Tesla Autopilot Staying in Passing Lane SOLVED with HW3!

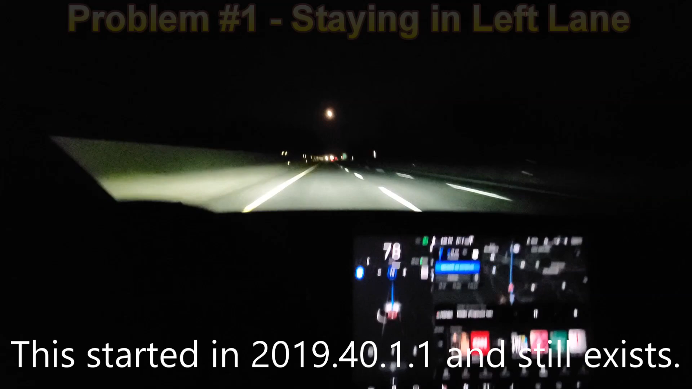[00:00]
I'm on a highway and there's nobody in front of me who moved over to the left lane to pass some cars and it's just not going back.
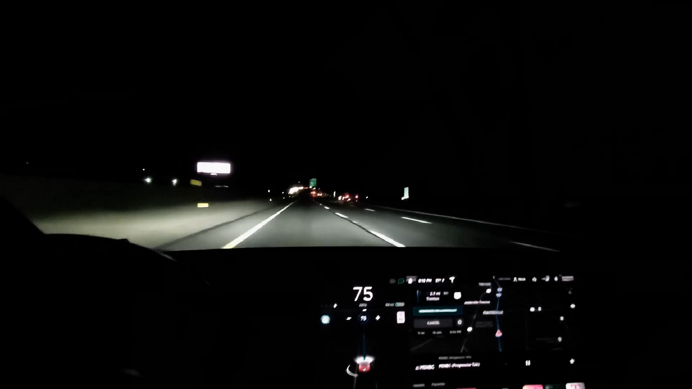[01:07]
So after getting Hardware 3 installed it immediately started coming out of the passing lane by itself.